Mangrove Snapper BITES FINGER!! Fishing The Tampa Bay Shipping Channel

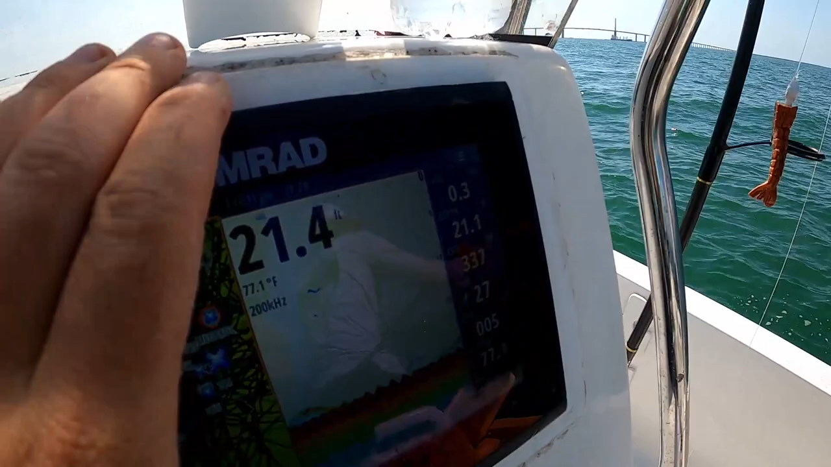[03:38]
On screen: water 77.1°F
this is what we're off for the spot a little bit but as you see the rocks are actually in front of us but they're coming off